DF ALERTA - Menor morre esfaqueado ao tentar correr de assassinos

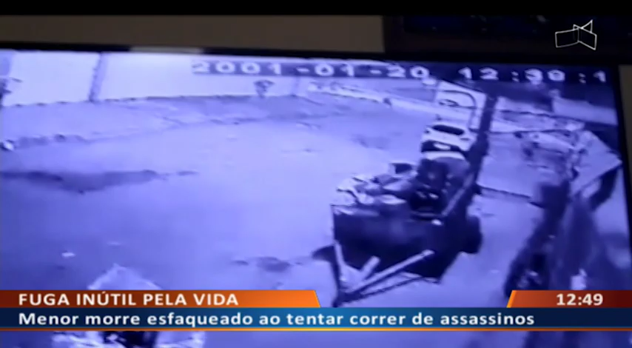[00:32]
E atrás desse elemento vem duas pessoas. A pessoa que corre, que tenta fugir, é Breno Oliveira, um adolescente, 17 anos de idade.
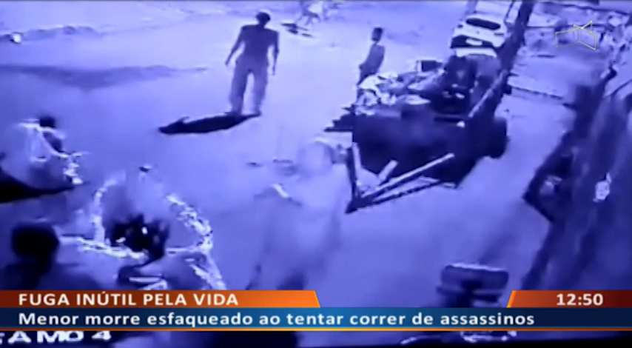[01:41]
Populares aqui intercedem para evitar que o pior aconteça. Eles tentam evitar que continuem agredindo a vítima. Os dois autores, então, saem andando. Saem aqui em direção ao quadradão. A vítima levanta, caminha até a calçada aqui na frente e cai novamente. É quando as pessoas solicitam socorro para que ele seja levado ao hospital.